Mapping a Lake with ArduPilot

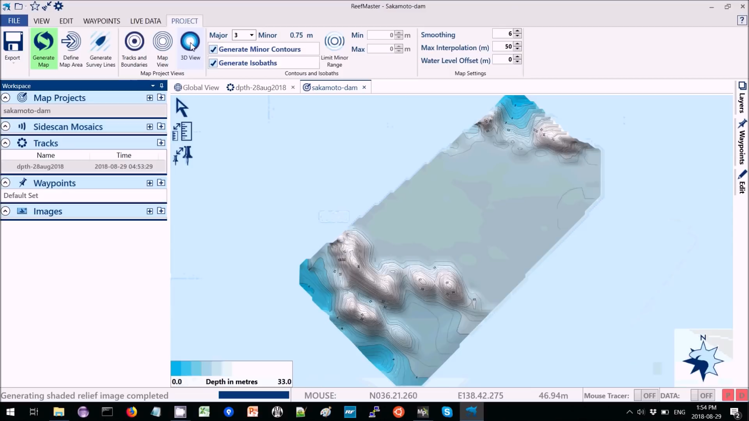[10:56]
And then we can rotate it around.
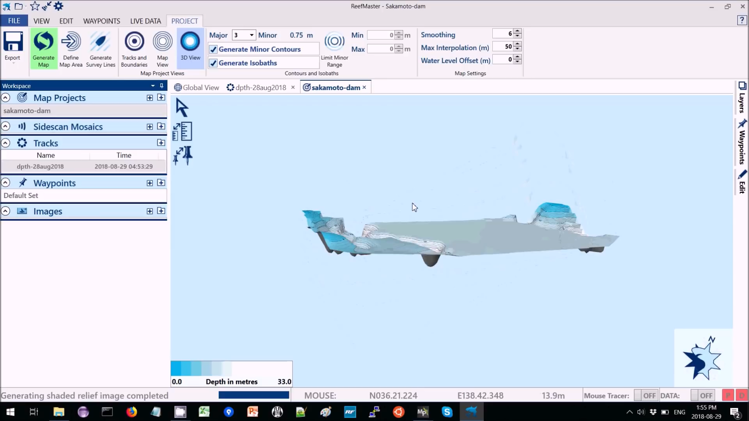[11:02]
Right. So we can, you know, see if the shoreline is quite shallow and gets deep.
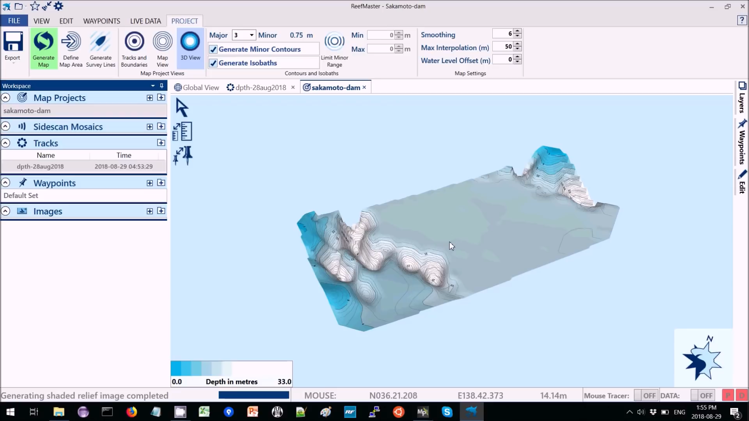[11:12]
And then, you know, right in the middle it's all around 14 meters or so. So. So. So.